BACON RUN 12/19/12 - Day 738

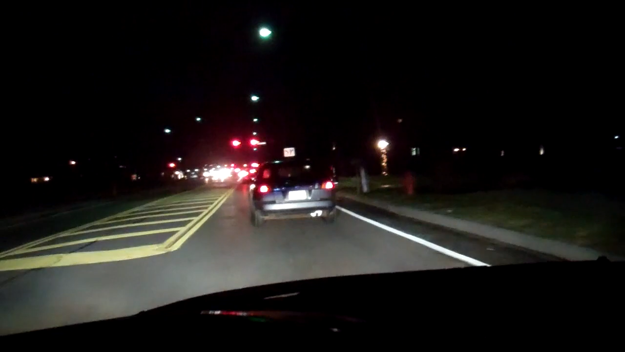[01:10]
Not nearly enough room, so I got to cram on the brakes. And then going up this hill here out of town on the way to Giant Eagle, he goes like 30 miles an hour.
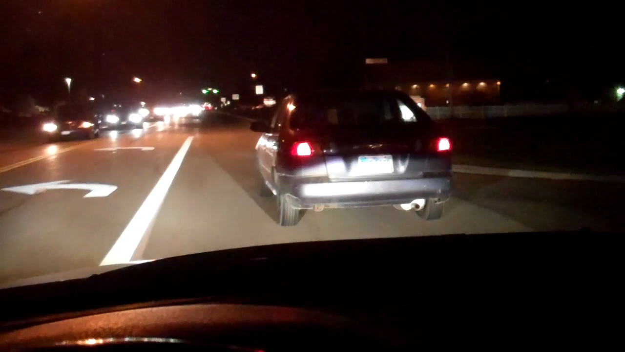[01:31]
Here we go. Blazing through the 35 at 26. Love it. There we go with two lanes. See ya. Ooh, looks nice.
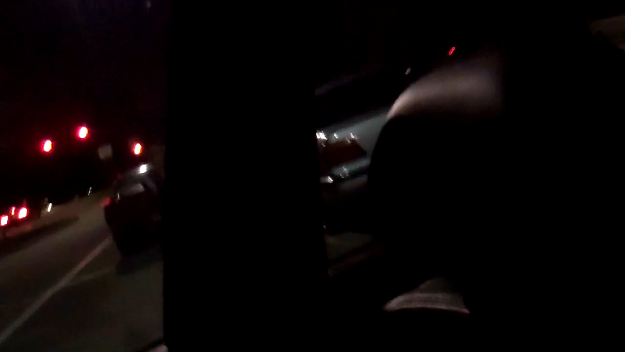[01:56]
Being driven by a woman and three kids that just watched me film them, so that's kind of awkward. 740i, M Sport. Love it.